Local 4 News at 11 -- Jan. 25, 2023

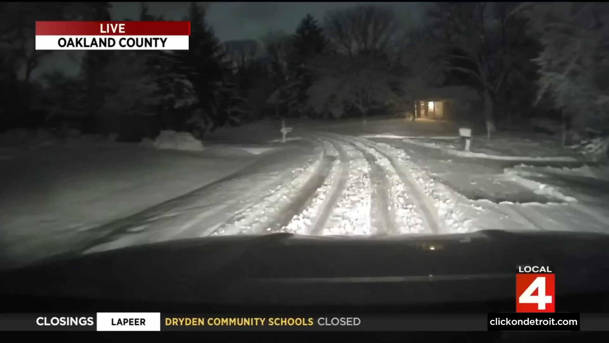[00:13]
Crews working through the night to clear the roads, but in some areas, they've not gotten to the residential streets just yet. And that's one of the reasons for this.